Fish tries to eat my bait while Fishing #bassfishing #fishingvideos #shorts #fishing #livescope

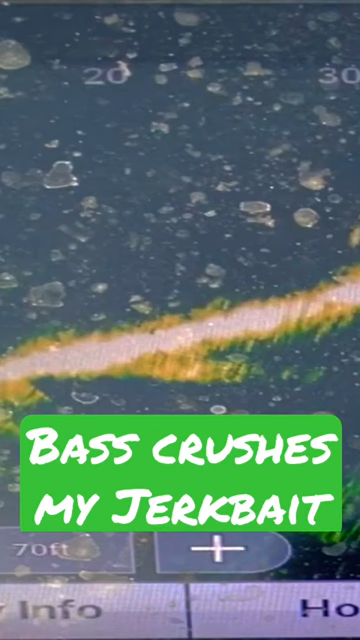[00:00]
Watch my jerkbait get crushed by this bass. Pretty cool. Power of Lifescope.